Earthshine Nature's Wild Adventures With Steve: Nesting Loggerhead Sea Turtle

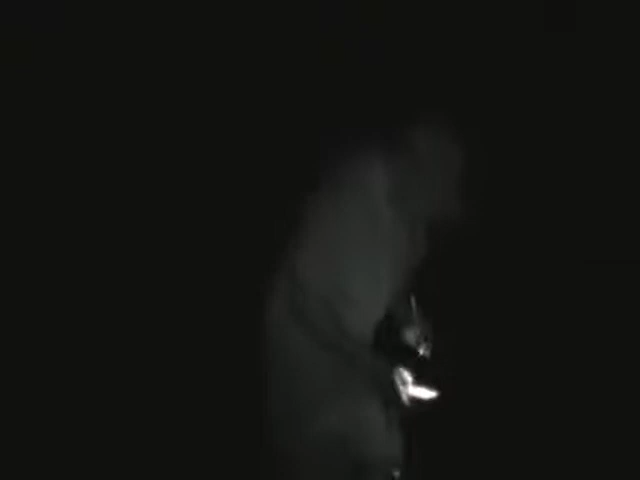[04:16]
Scanner for a pit tag, which is an identification tag that identifies this specific turtle.